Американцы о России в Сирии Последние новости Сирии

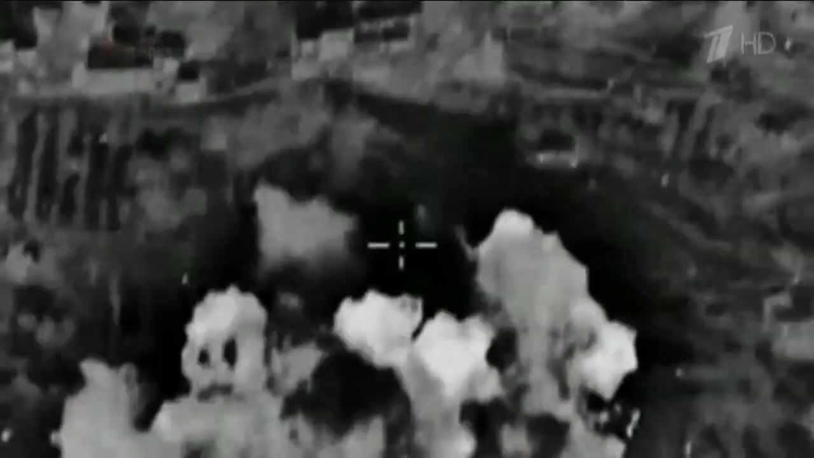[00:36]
На этих кадрах уничтожение лагеря террористов в сирийской провинции Длиб.
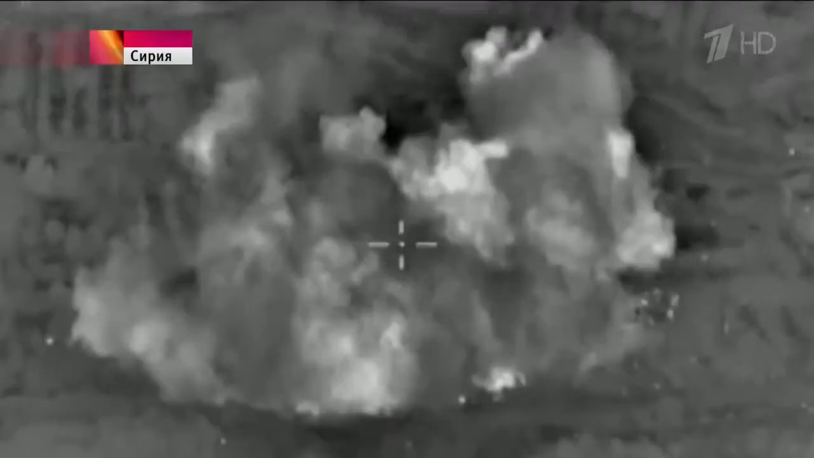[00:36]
Огромный взрыв из-за детонации склада боеприпасов.
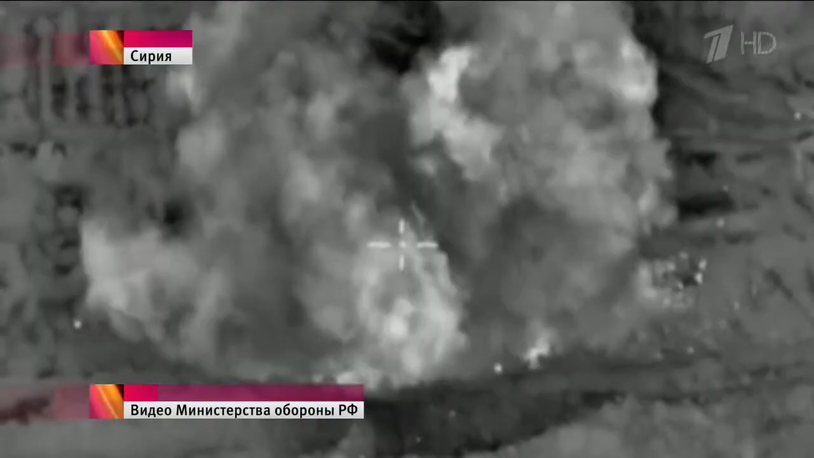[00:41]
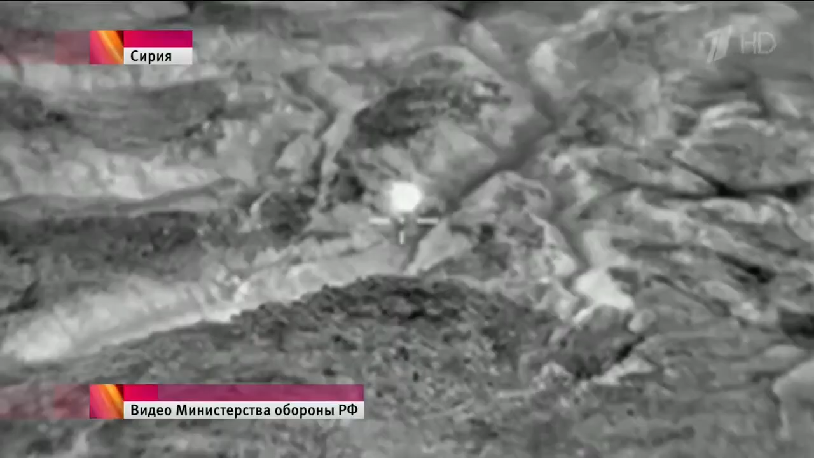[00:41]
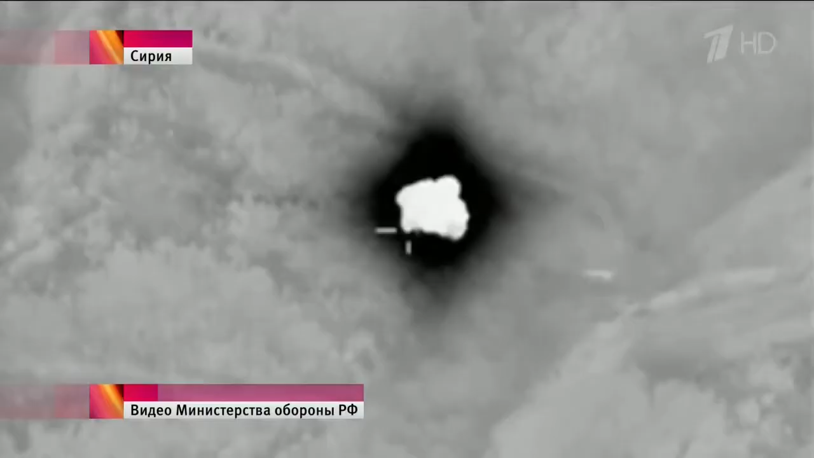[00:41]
А это точный удар по замаскированной в лесу базе террористов.